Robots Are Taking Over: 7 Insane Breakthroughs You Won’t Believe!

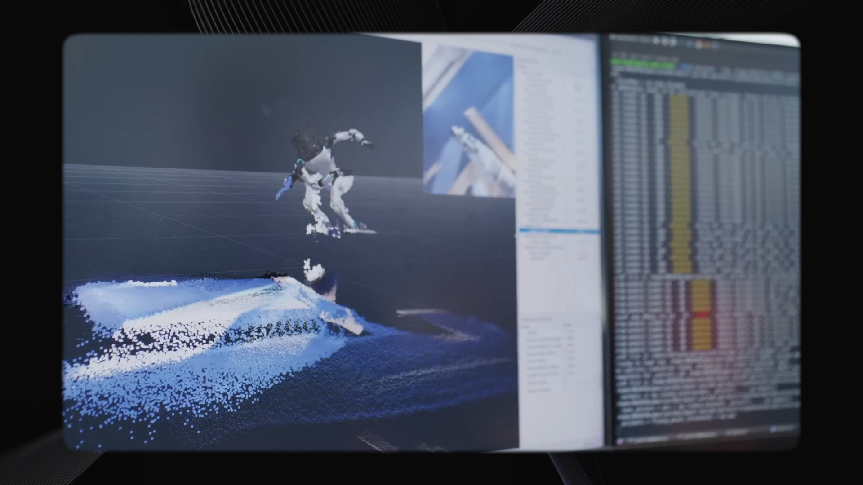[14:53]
In one teaser, Atlas stumbled over a pile of bricks, then adjusted its steps and successfully navigated it the next time.